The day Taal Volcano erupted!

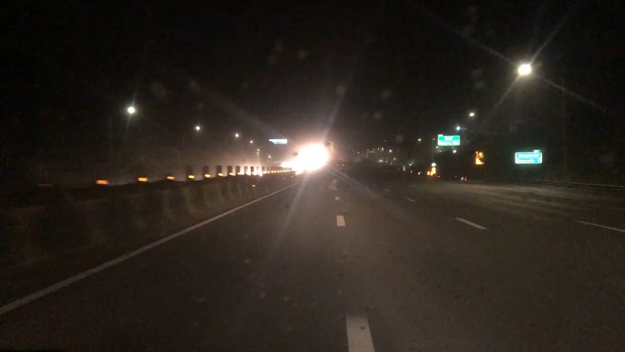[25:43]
Ayun na po, 12 o'clock, midnight na. Zero, alas, low visibility dito sa SLEX.
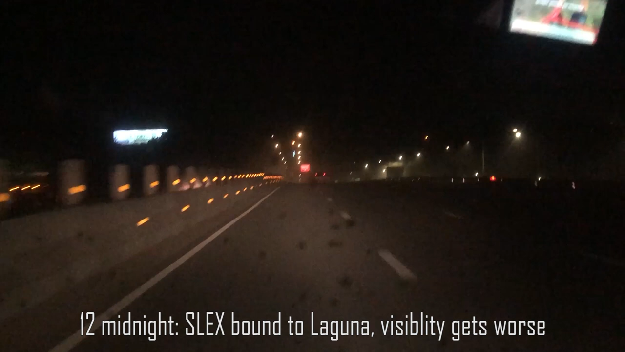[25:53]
Mambo, Balambang. Dito na kami sa may Susana Heights area. Notice nyo na napaka... Dire-diretso pa rin yan. World midnight na. So, please be safe. Ingat kayo.